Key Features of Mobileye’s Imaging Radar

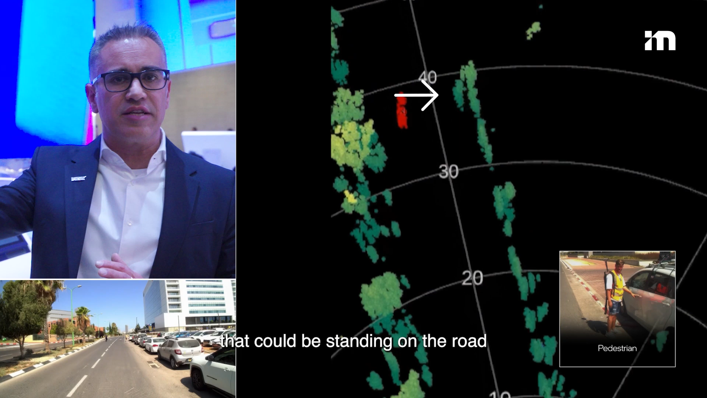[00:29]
that could be standing on the road 150 meters away from us while we have a bus very close to us.